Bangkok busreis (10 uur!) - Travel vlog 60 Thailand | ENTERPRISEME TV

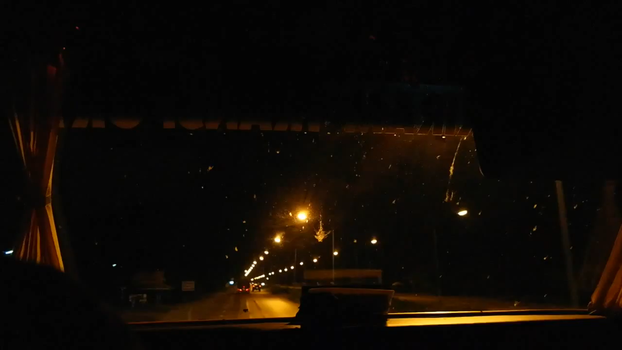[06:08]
Het is half zes en het begint al dicht te worden.